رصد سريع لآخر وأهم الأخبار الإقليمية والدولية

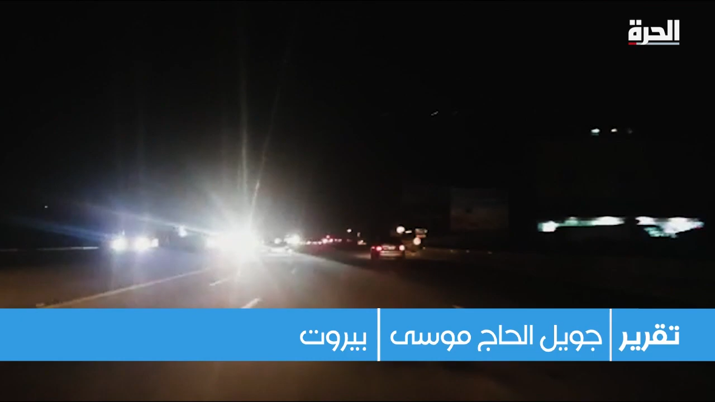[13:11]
ظلام دامس على طرقات رئيسة ليلاً وشارات مرور معطلة حفر